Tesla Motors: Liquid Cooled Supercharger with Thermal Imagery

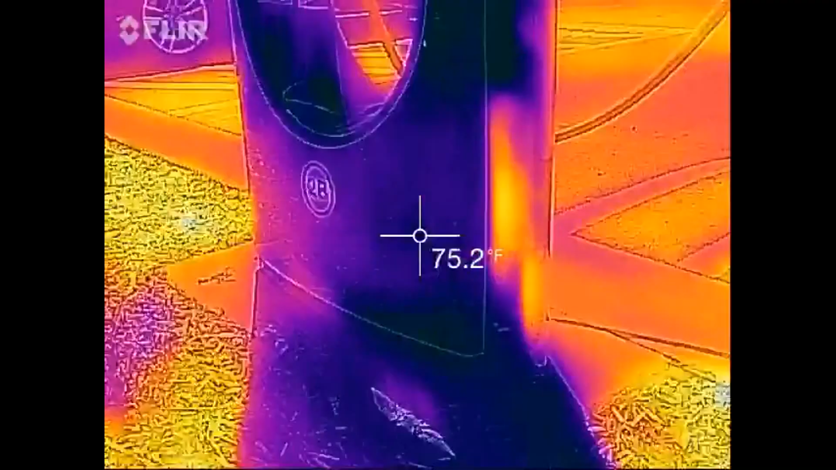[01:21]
On screen: spot 75.2°F
But this nice car over here has been in for a while, so let's just see. You can see some heat coming out of there.
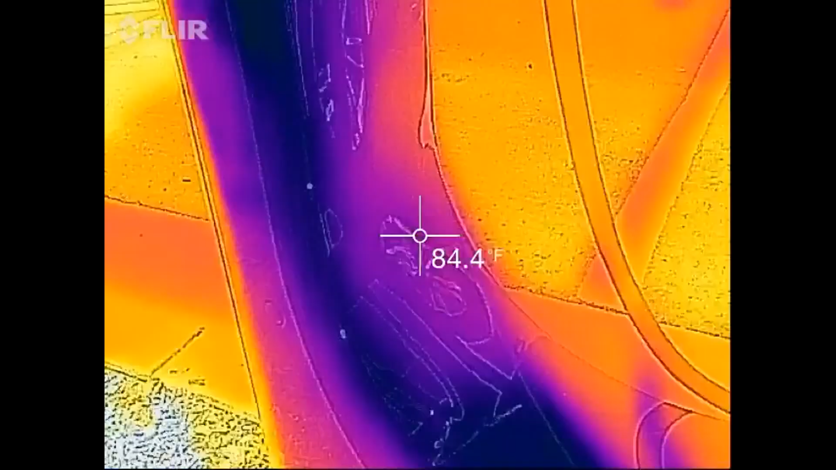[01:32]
On screen: spot 84.4°F
Let's see the cable. The cable's at 102.
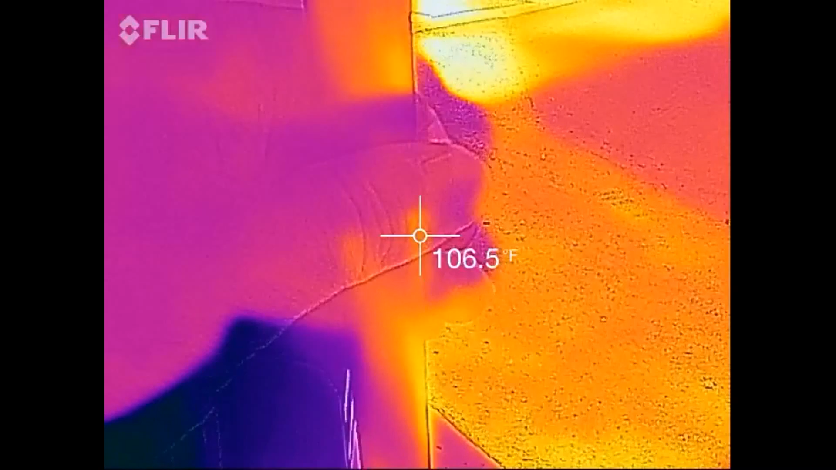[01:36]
On screen: spot 106.5°F
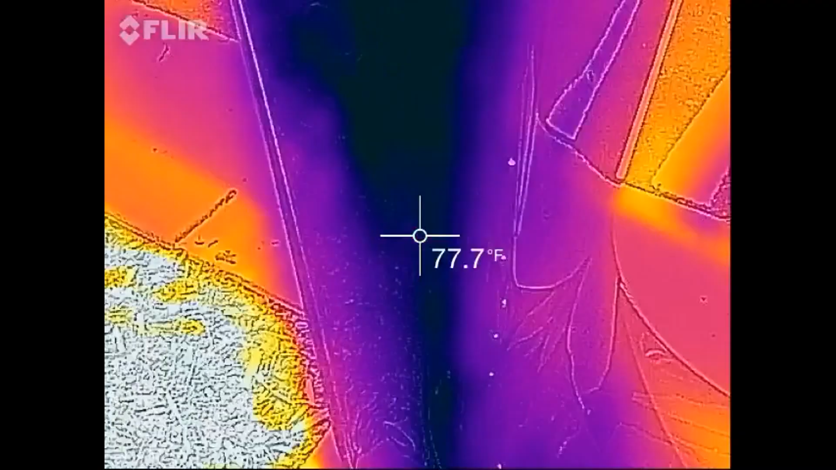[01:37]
On screen: spot 77.7°F
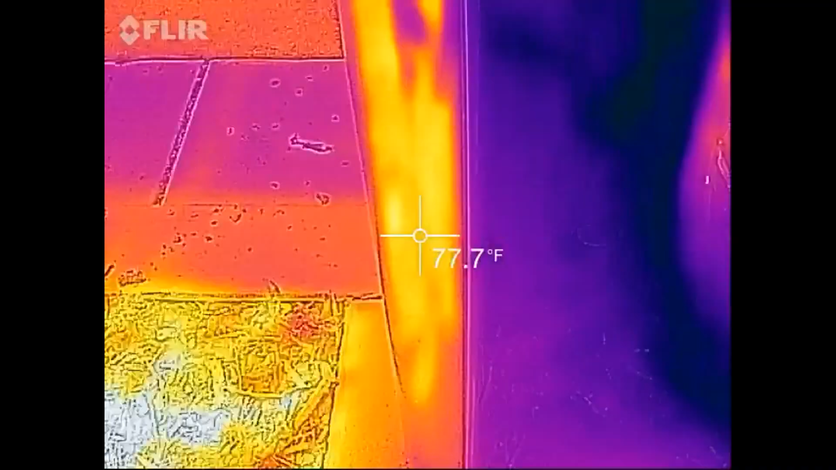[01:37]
On screen: spot 77.7°F
It's actually significantly cooler than what I usually record on non-liquid cooled superchargers.
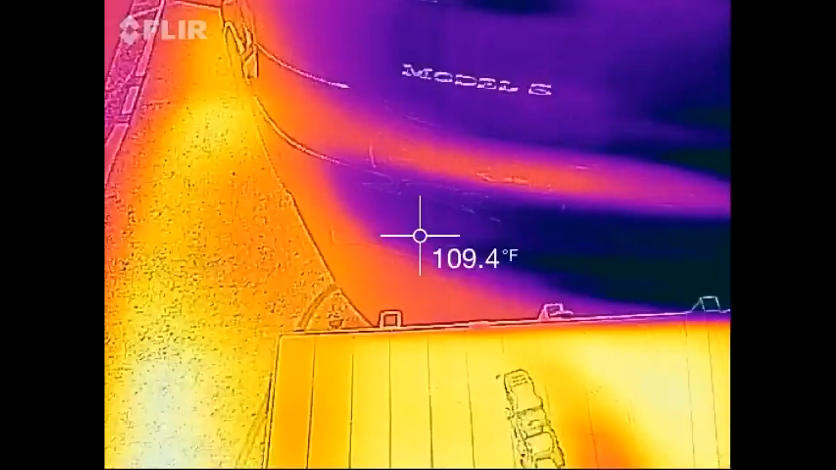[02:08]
On screen: spot 109.4°F
Let's just see how we're heating up in the front here and my car's got the cooling fans going.
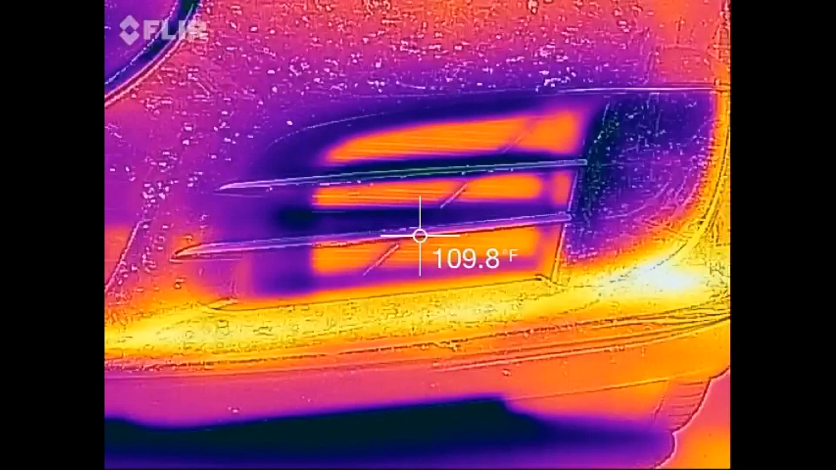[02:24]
On screen: spot 109.8°F
Starting to heat up a little bit there. The car's fan's going.
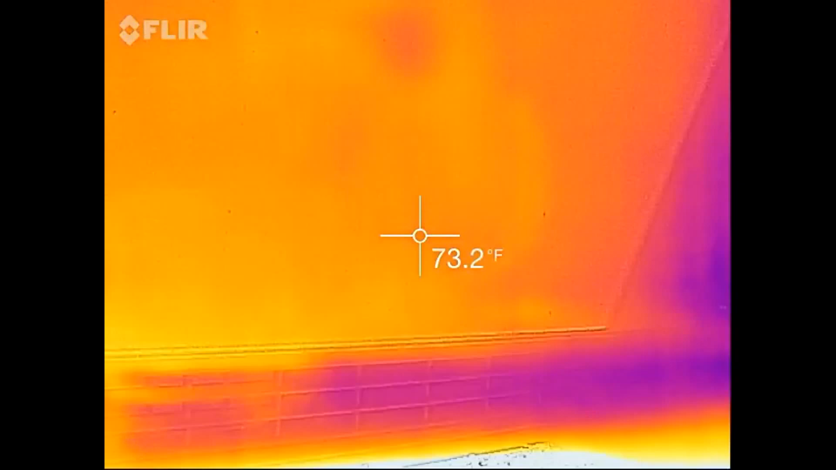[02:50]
On screen: spot 73.2°F
It seems the side facing the cars is the intake.
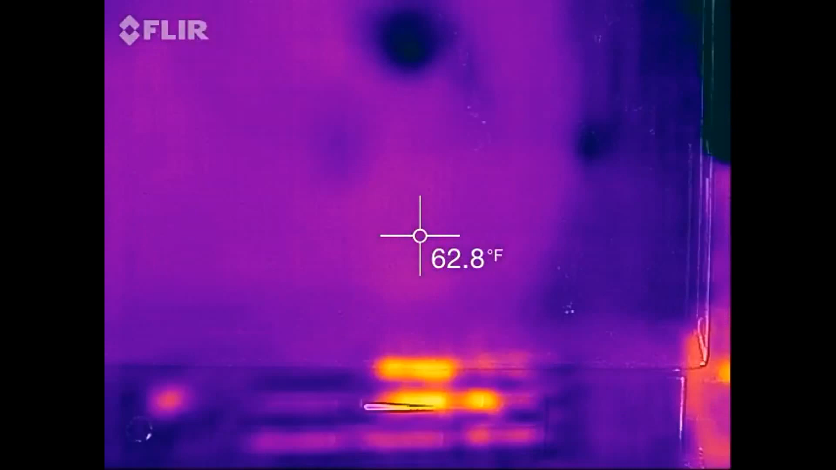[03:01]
On screen: spot 62.8°F
Okay, there we go. We've got a little heat up there. Let's go down a little bit.
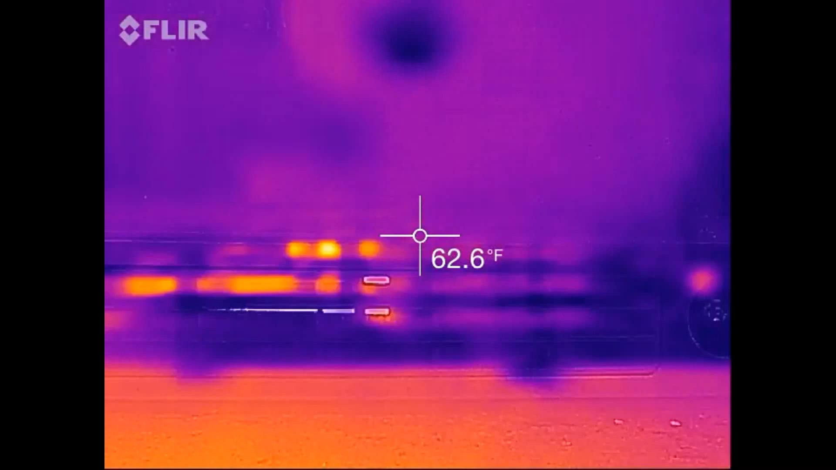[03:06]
On screen: spot 62.6°F
It's not too much.
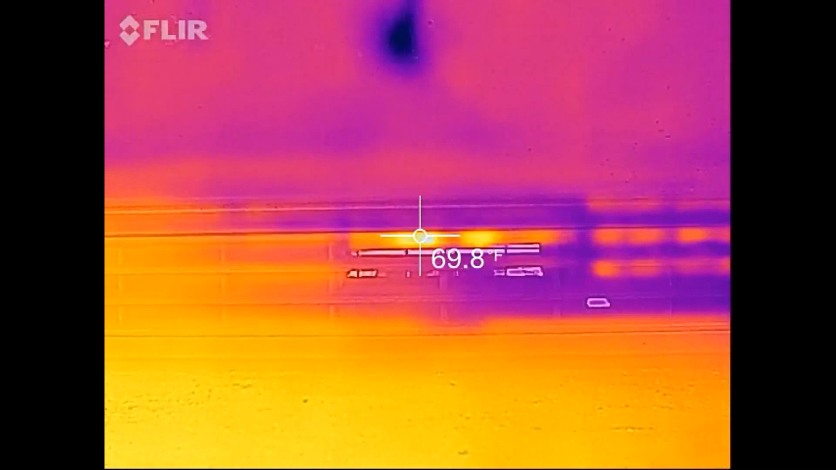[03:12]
On screen: spot 69.8°F
As a comparison to almost 100 on the other car, it is something.
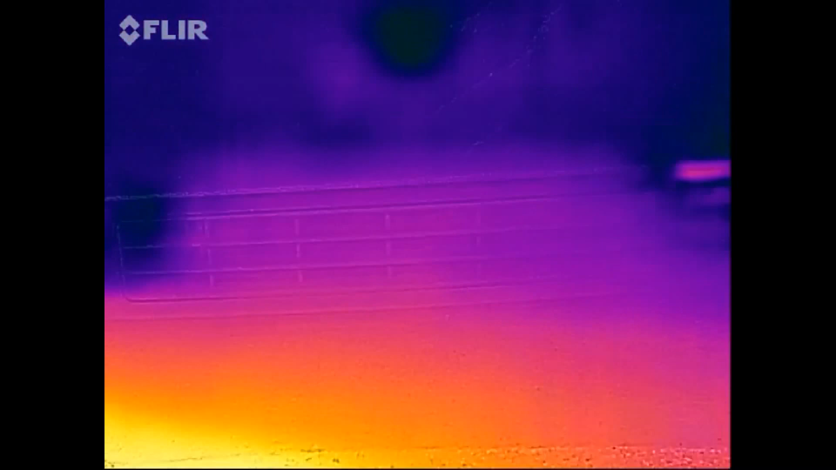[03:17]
And we've got to do a quick recalibration.
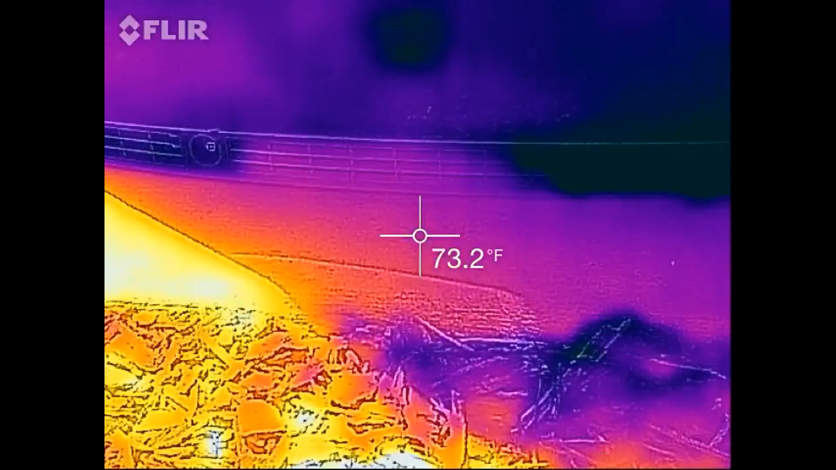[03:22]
On screen: spot 73.2°F
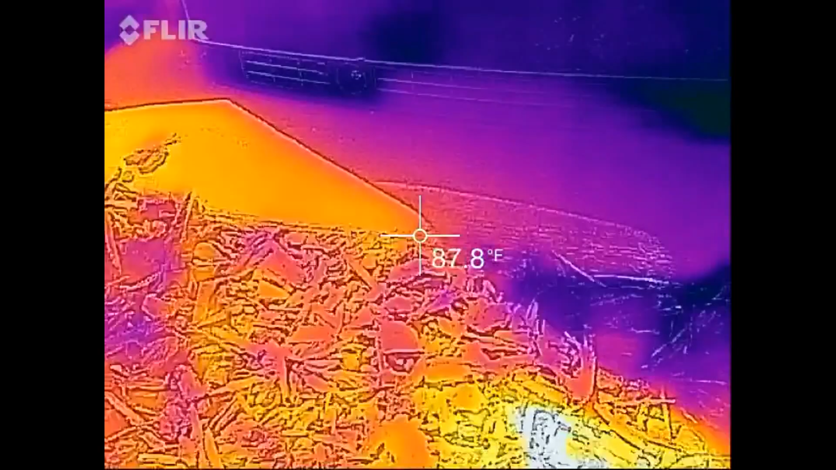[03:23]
On screen: spot 87.8°F
That is actually from the sun heating up the concrete.